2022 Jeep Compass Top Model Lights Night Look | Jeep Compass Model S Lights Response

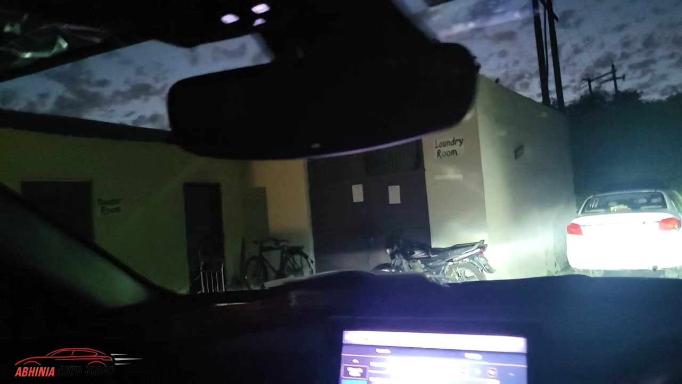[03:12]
उससे पहले आप यहाँ पर देख सकते हैं उपर की side आपको यहाँ पर भी कुछ controls मिल जाते हैं LEDs को on and off करने के लिए